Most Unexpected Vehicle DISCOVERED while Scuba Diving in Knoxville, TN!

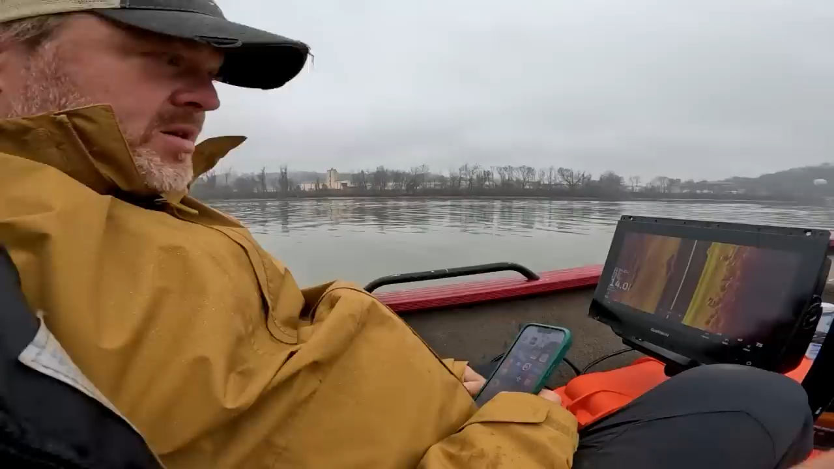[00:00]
mean, it looks like a car. Yeah, it looks like it's on its wheels.
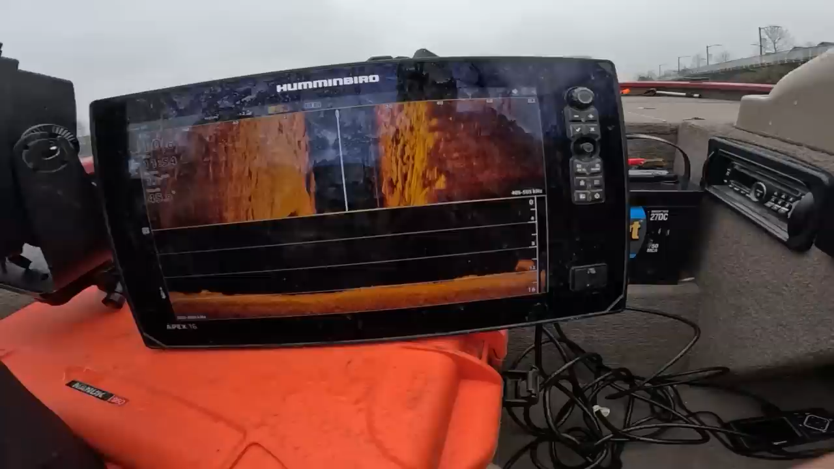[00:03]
I mean, there is a missing chick in a car. So this one, I don't know if they know about.
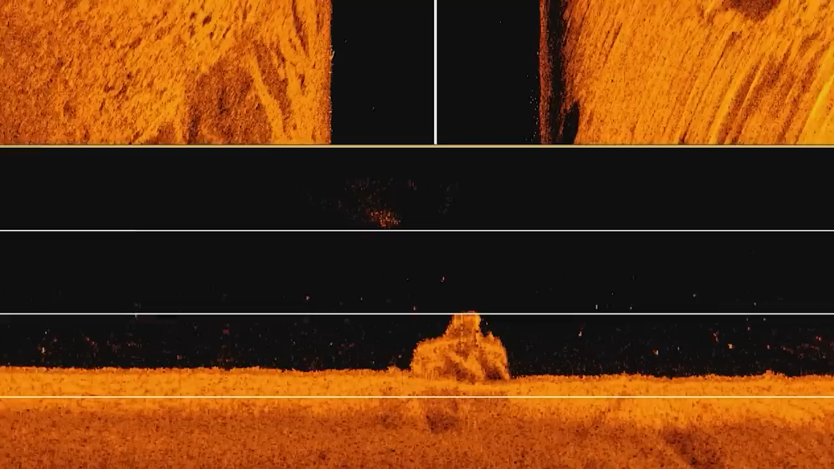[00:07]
I think there's a straight road right there. They might have launched off.
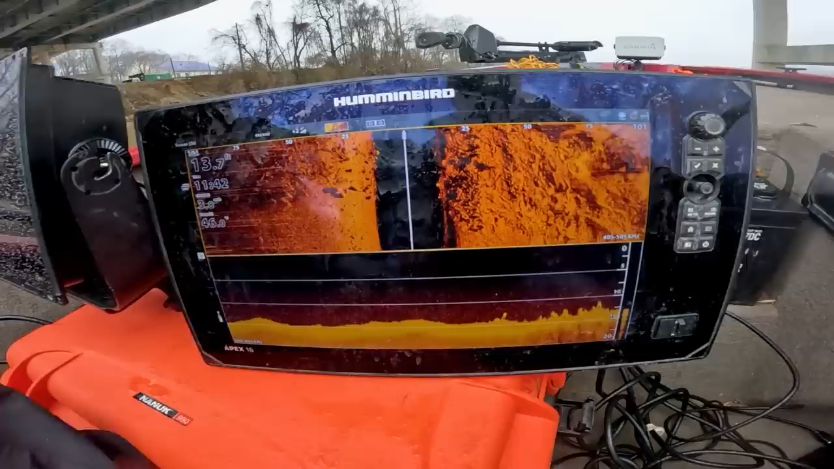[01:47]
I wouldn't be surprised. And there's the pillar.
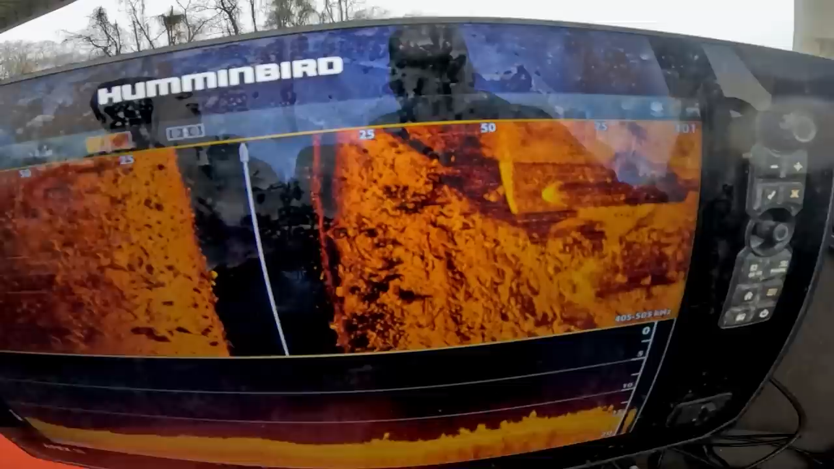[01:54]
You have to use a rotator to get off from there, though. Get a car out, probably.
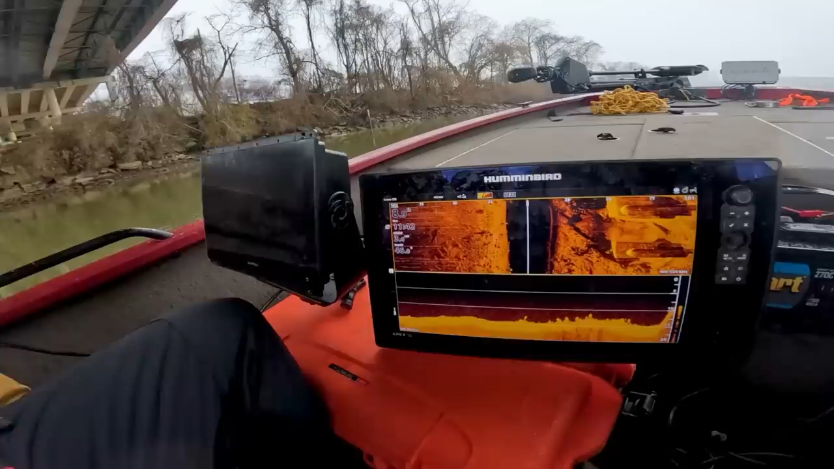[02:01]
Shit. Use yours. Drag that baby right up there. 7 feet now.
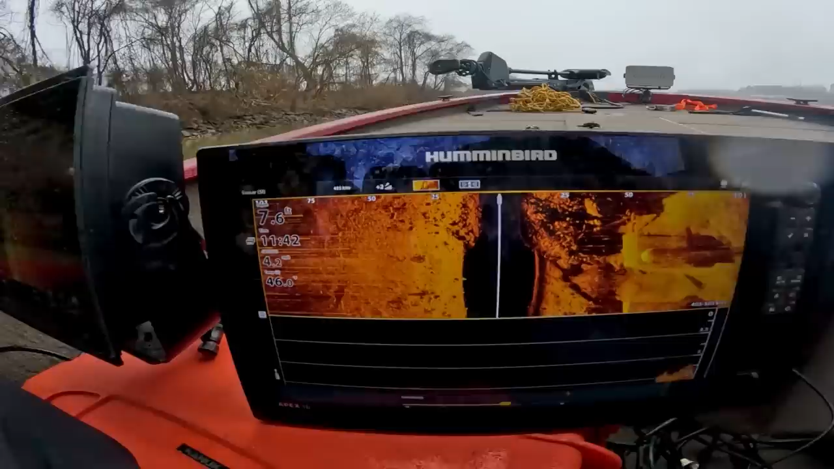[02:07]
It's getting shallow.
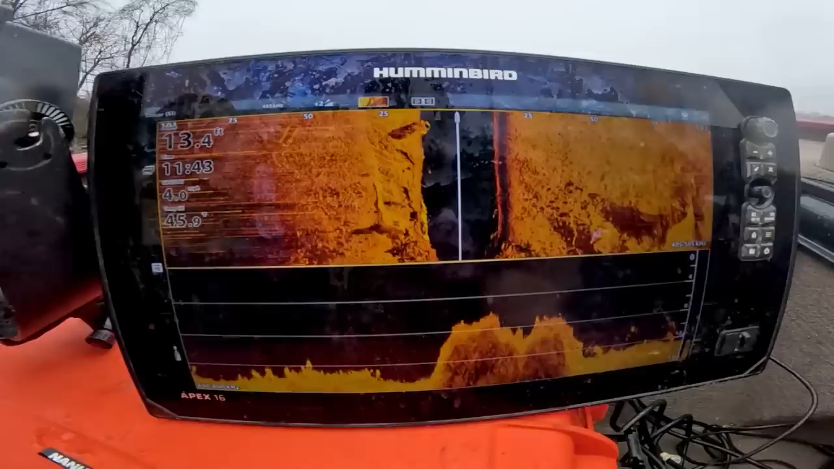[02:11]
That might be a car. It's something. Casting a shadow and it kind of looks like a window.
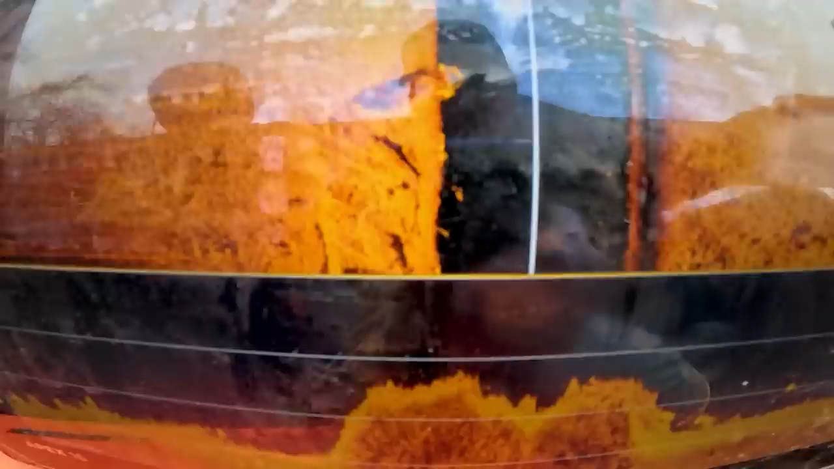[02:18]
Yeah. Does it look like a car in yours? Not my sonar, but something.
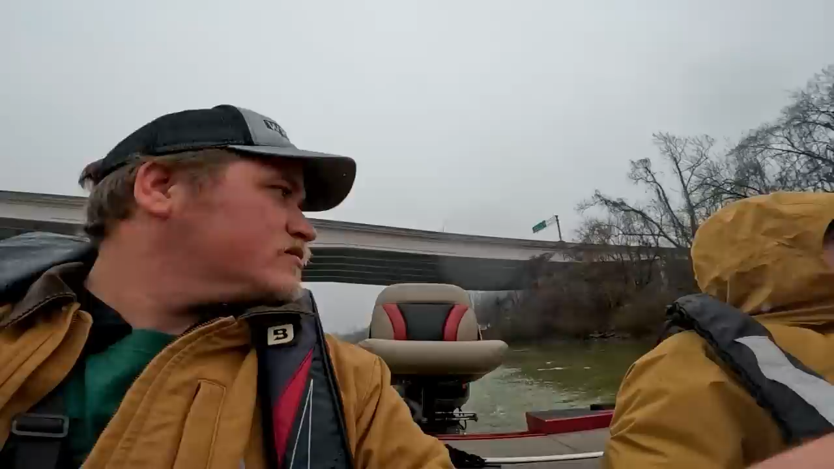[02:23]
There's a lot of crap over here though. I think that's what we saw last time and we were like not 100% sure about. I don't know, I'd have to get more than one pass. Oh yeah.
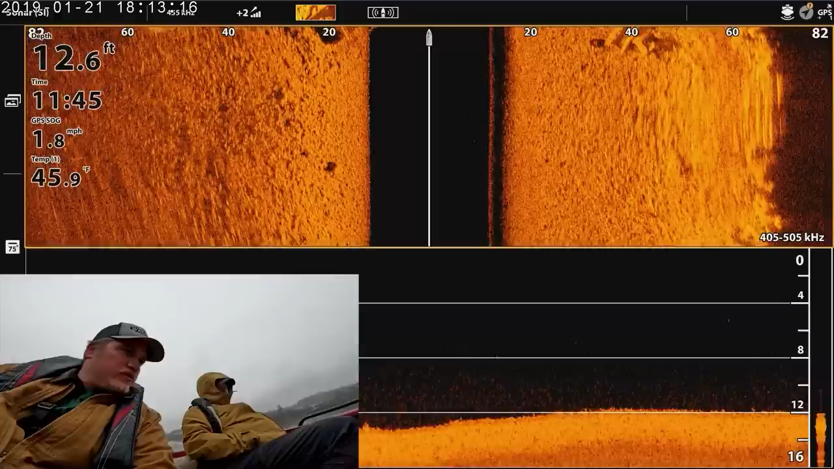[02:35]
On screen: depth 12.6 ft, water 45.9°F, speed 1.8 mph
That's definitely a car. There she is. 100% a car. Is it? Oh yeah, looks like a truck actually.
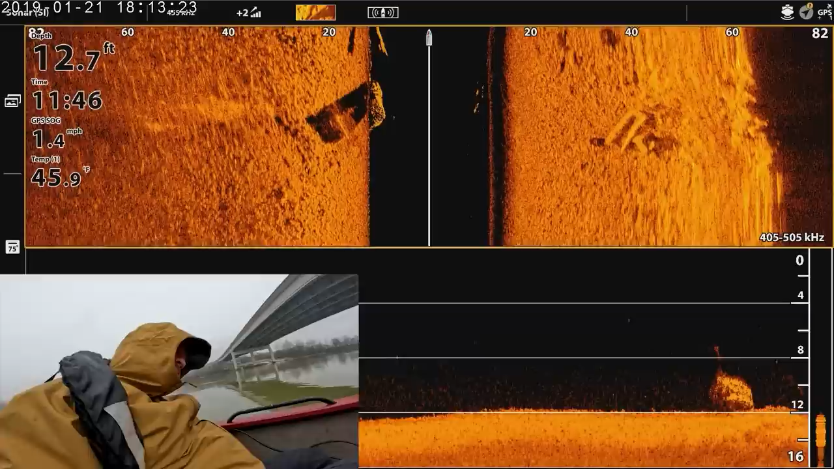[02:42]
On screen: depth 12.7 ft, water 45.9°F, speed 1.4 mph
Oh yeah. Need a bed. It does look like a truck.
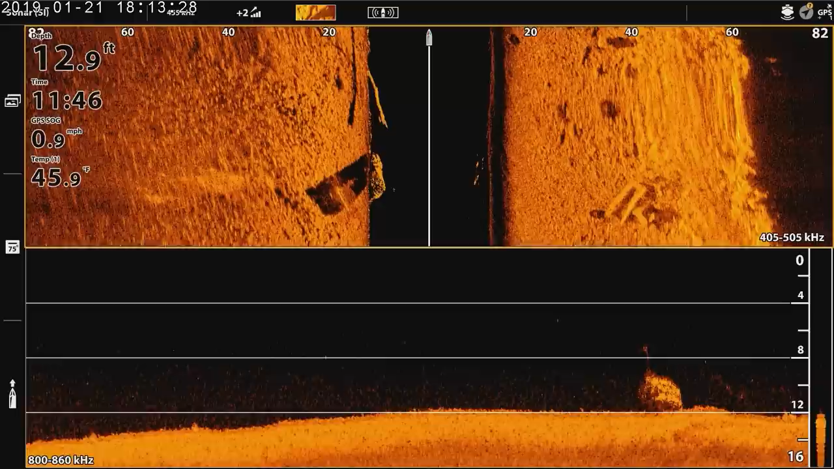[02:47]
On screen: depth 12.9 ft, water 45.9°F, speed 0.9 mph
I don't have a great shot. So one truck that we missed last time. We kind of suspected it was something.